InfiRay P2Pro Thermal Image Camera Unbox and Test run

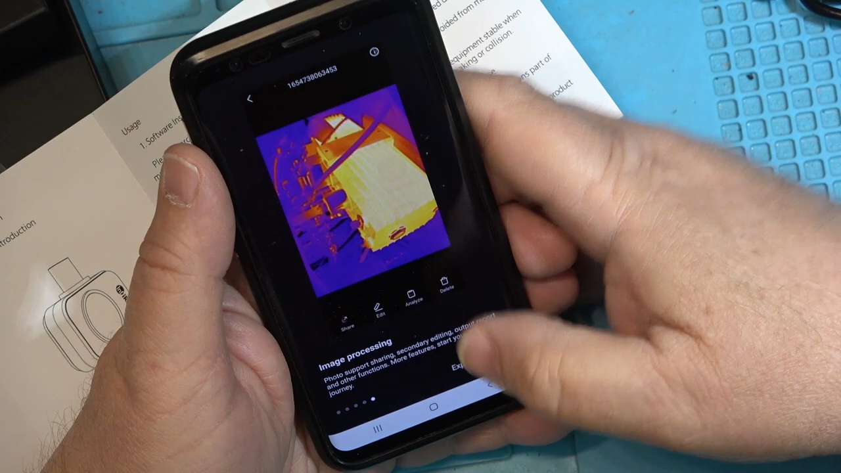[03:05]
So I'm going to plug the camera into the bottom of the phone and it should turn on automatically.
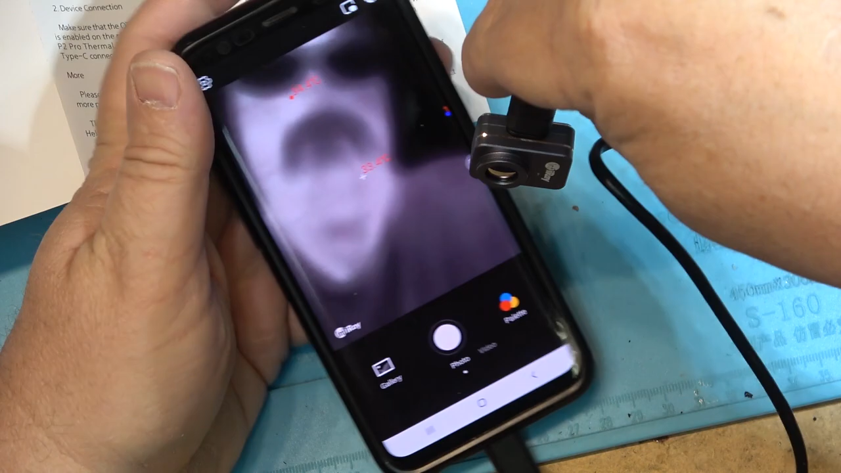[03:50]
working on focus. I wonder if this cover just has to come off.
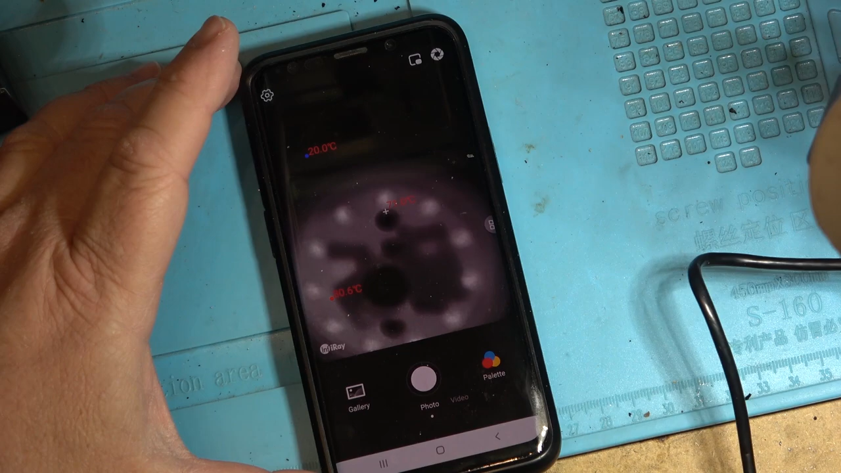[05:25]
Like these ones are 62 degrees, 77 degrees, you see.
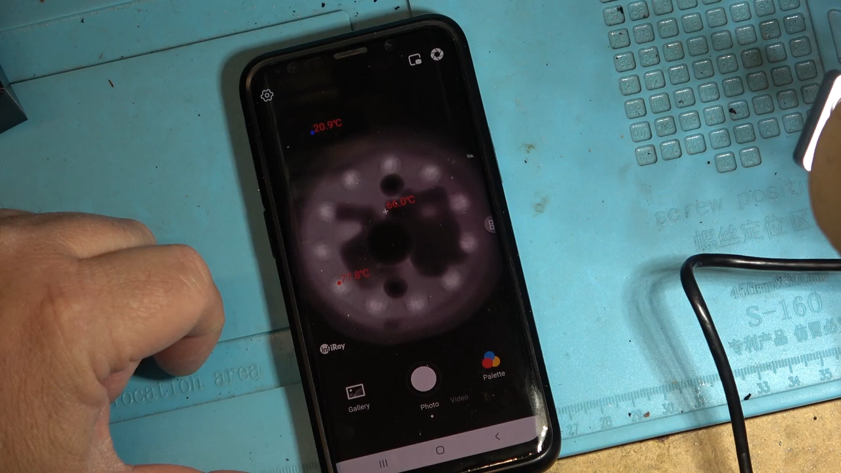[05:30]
I wonder if I can do color. Let's see. Let's press the color palette. Okay, there we go.
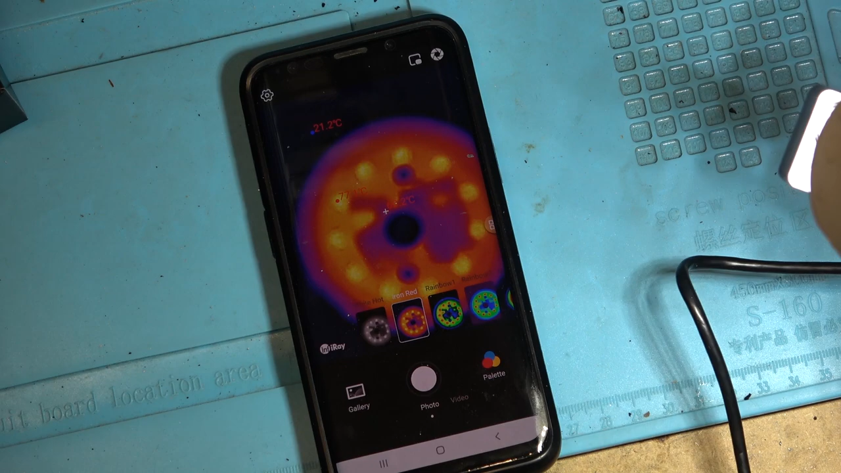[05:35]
Now we can see them in different colors based on the temperature,
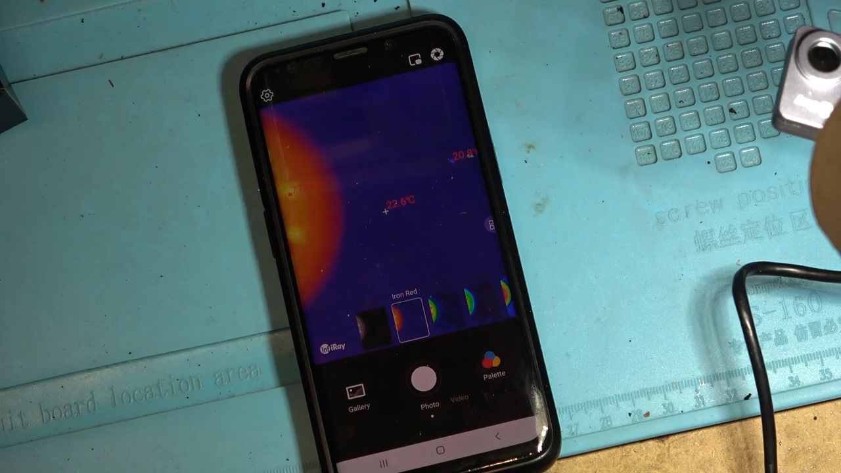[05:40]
which way is up on this thing.
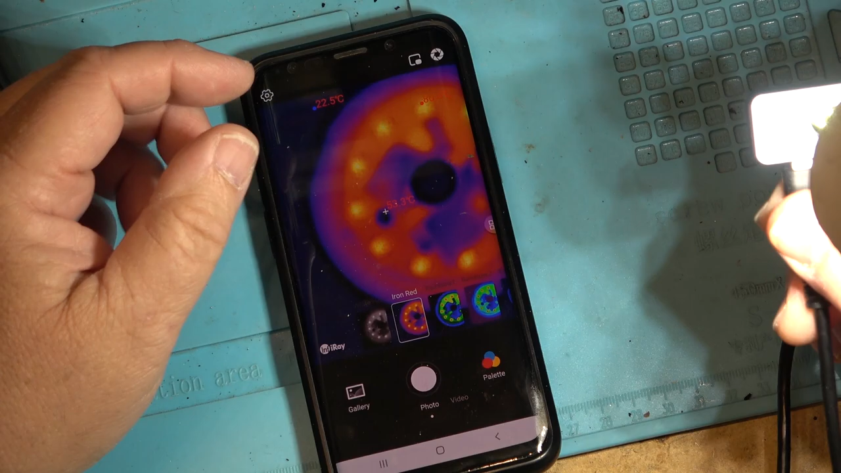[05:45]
And we have different modes.
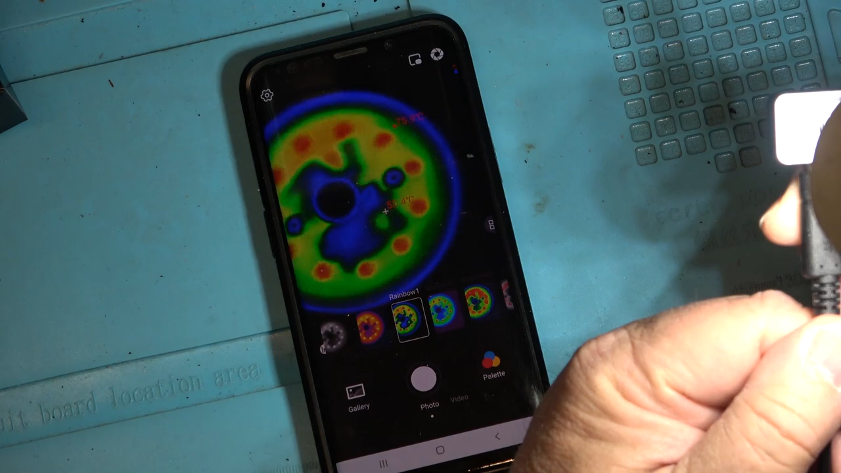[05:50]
Again, based on different settings, different colors for different temperatures.
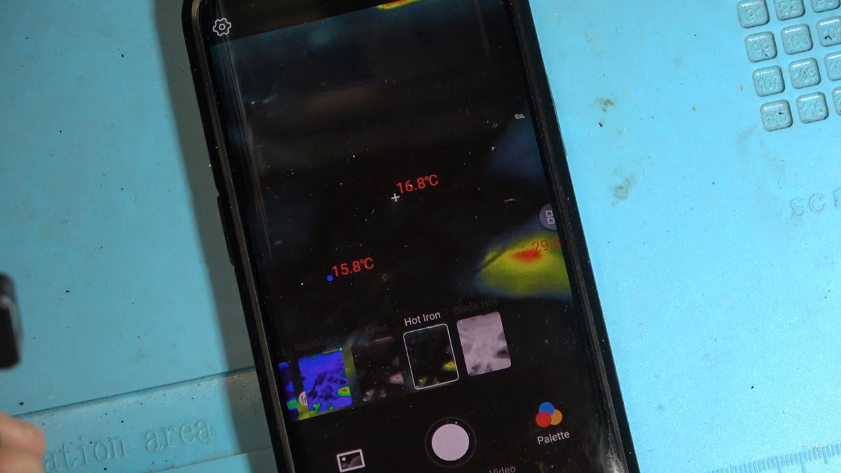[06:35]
On screen: spot 16.8°C, min 15.8°C
So we can look at other things around the shop here.
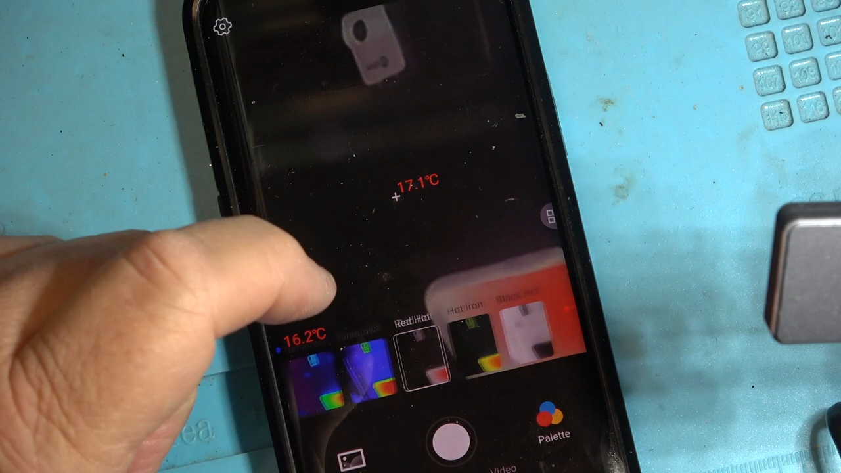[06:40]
On screen: spot 17.1°C
Red is hot. So anything that's red is hot now. You can see
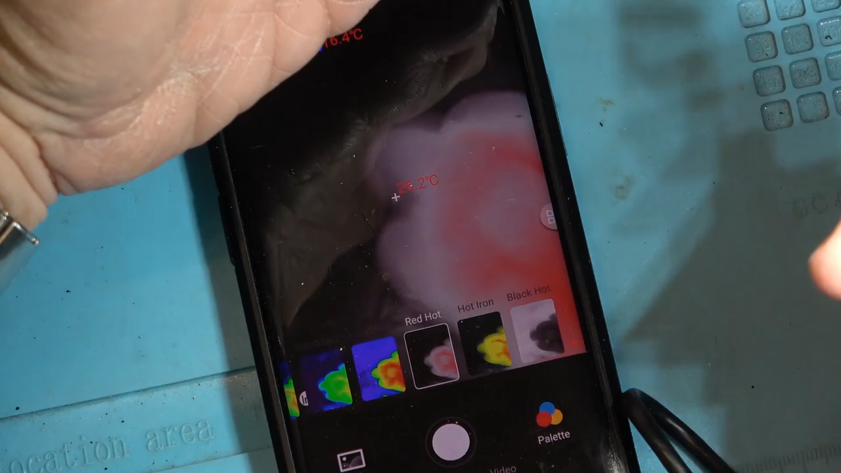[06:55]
I guess it's that way. No. What way is it? What way do we hold this thing?
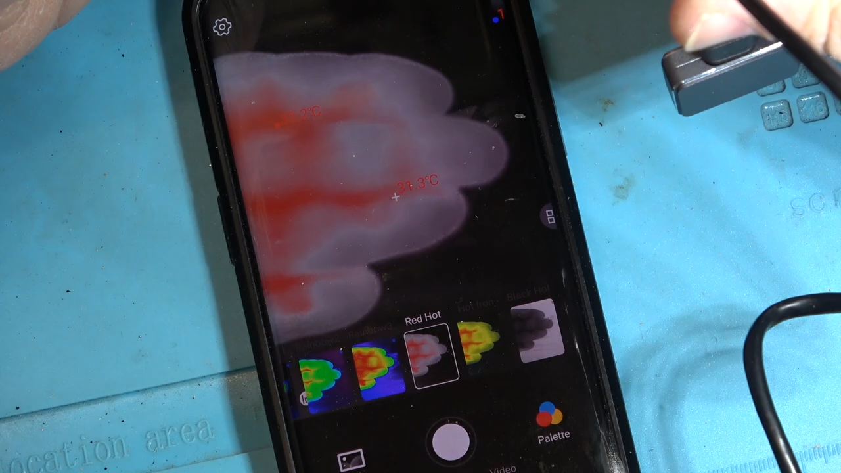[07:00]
So you hold it with the, this is up on the phone.